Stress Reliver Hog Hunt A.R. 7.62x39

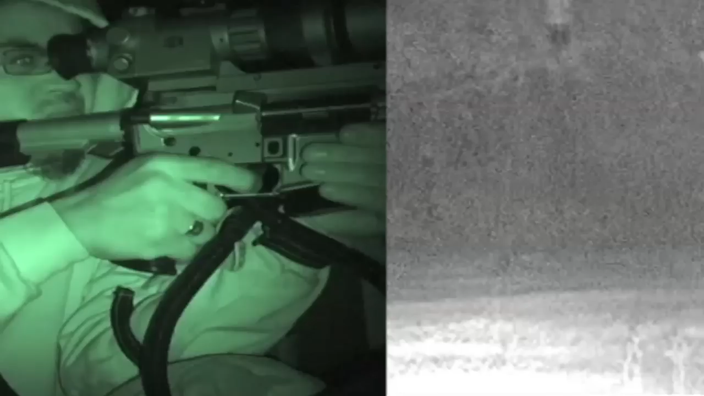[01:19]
This hog surprised me and showed up in the middle of nowhere. I dropped down on my knees and I didn't get a chance to turn on my audio.
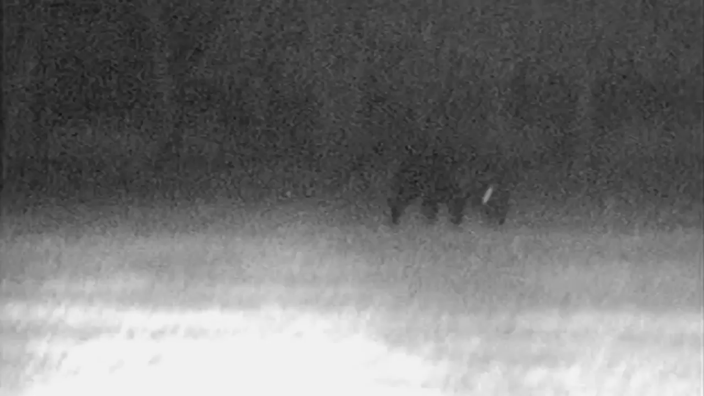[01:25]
He surprisingly started working his way towards me and I just needed him to quarter away so I can get a shot on him.
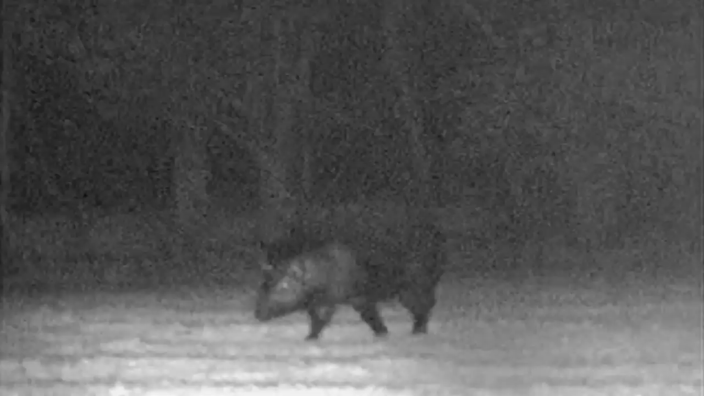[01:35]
If you didn't notice, I actually took a double shot there and kept my eye on him because I know these things will get up and run.